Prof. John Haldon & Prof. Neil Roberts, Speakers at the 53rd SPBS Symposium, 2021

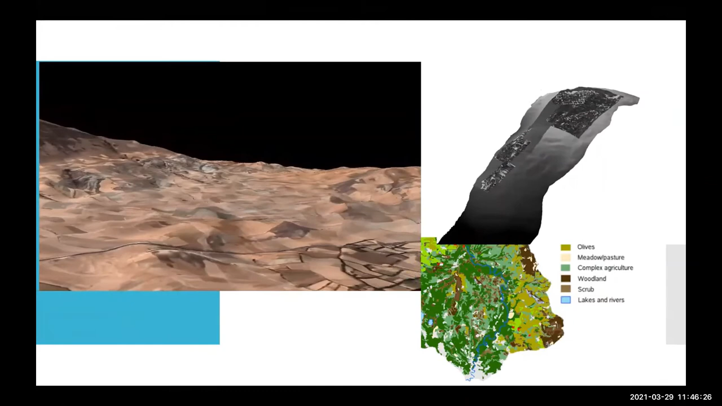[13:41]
So taken from the satellite data and other GIS data, we could build a digital elevation model
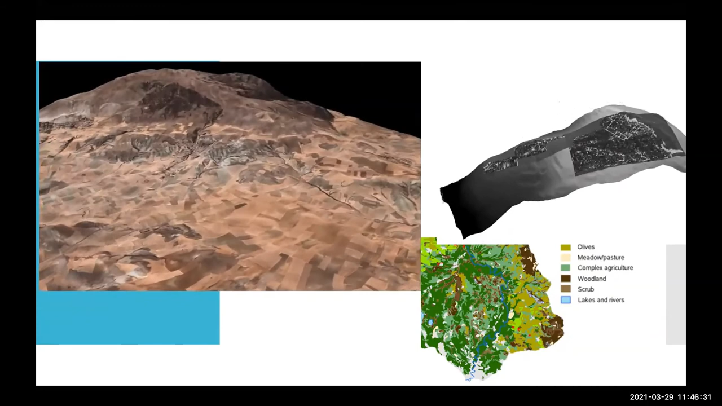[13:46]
through which the landscape could be visualized and experimented on using different data sets.
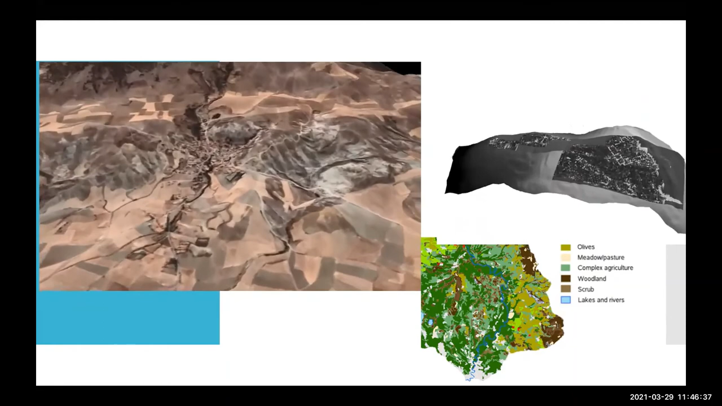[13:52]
So on the on the left, the larger image is from the satellite photography, and then the DEM, which in fact,